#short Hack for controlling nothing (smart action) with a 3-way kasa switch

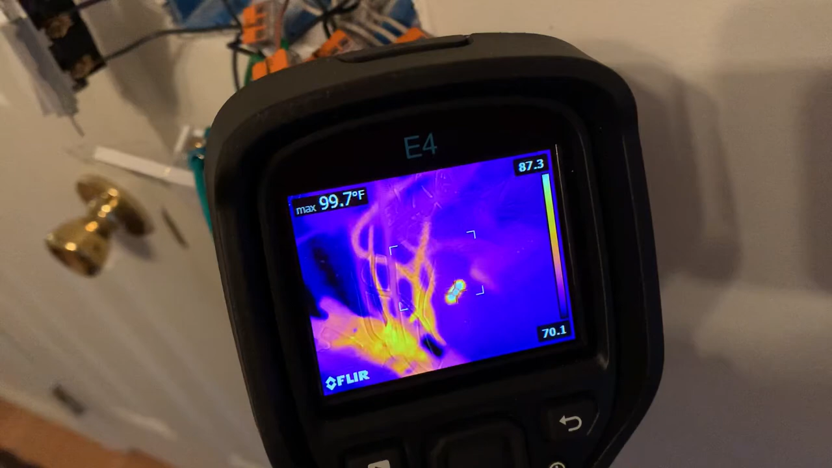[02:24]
On screen: max 99.7°F
I'm actually surprised that a resistor with this high of a value even worked. I thought I was gonna have to pass more current through it for it to detect that I had turned the dummy circuit on.
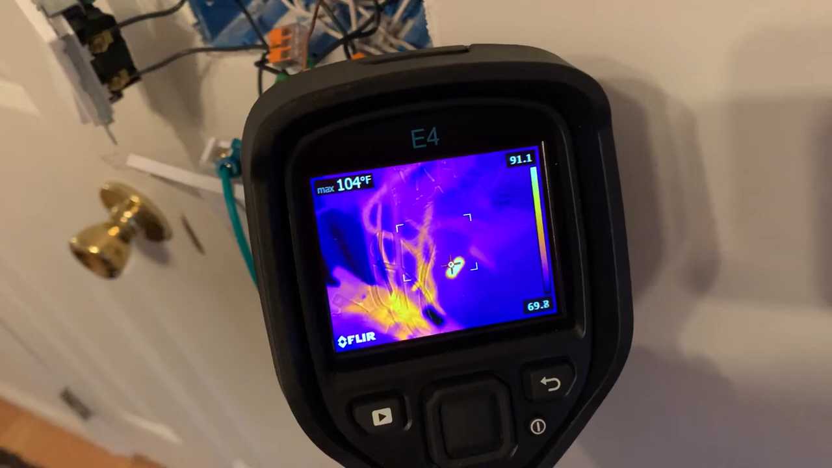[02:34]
On screen: max 104°F
So there you go. I searched online. I couldn't find anybody that had encountered the same problem.